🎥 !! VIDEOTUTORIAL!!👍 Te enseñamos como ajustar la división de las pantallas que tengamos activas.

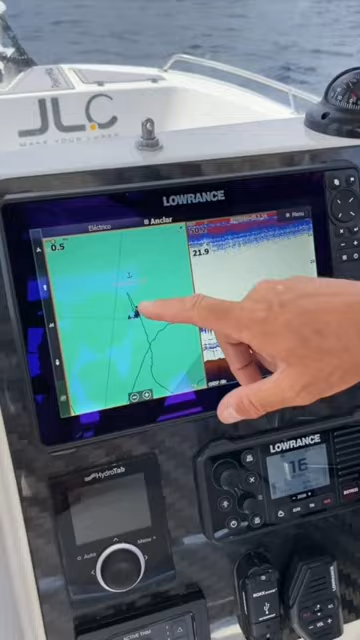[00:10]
Os vamos a enseñar en este vídeo cómo dividir lo que son las ventanas, tener más espacio en una ventana que en otra.
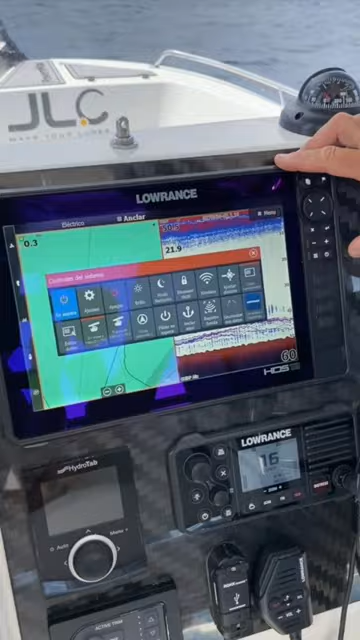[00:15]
Para ello es muy sencillo, pulsamos el botón de apagado, nos vamos a la opción de ajustar división y aquí tenemos un botón en el cual podemos deslizar hacia derecha o hacia izquierda para tener más superficie,
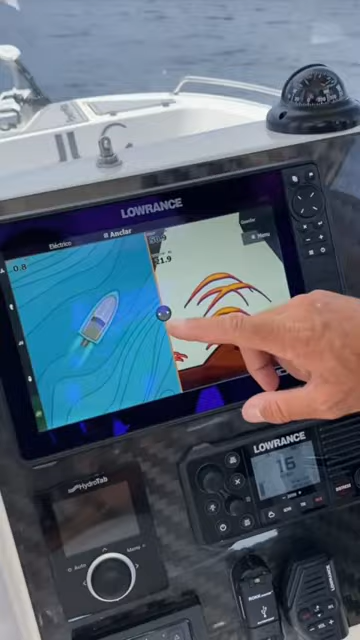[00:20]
en este caso, o más pantallas, es decir, algunos de los modos que tenemos ahora mismo.
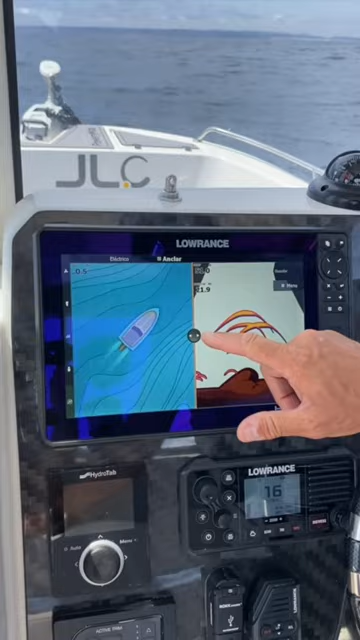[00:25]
Si desplazo hacia la izquierda, tengo menos pantallas de cartas, pero más pantallas de sonda.
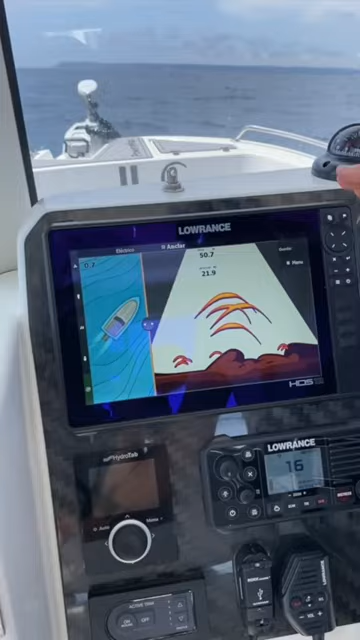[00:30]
Tan sencillo que una vez que ya tenga configurada qué tipo de pantalla o qué tipo de ajustes quiero en esta ventana,
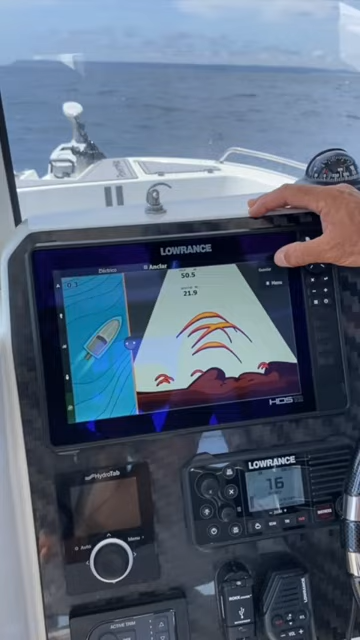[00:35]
es tan sencillo acomodar la opción de guardar y como veis, automáticamente he ganado espacio en lo que es la pantalla de sonda y un poquito menos en la pantalla de cartas.
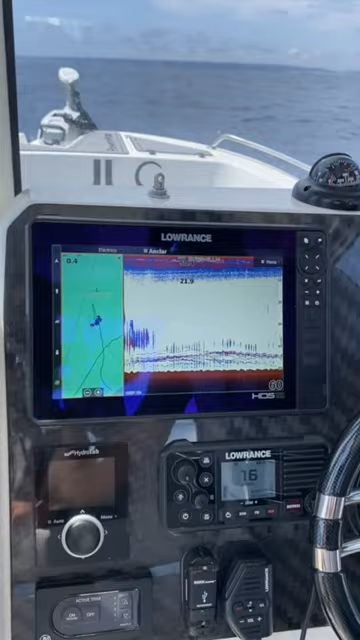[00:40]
Como veis, fácil y sencillo.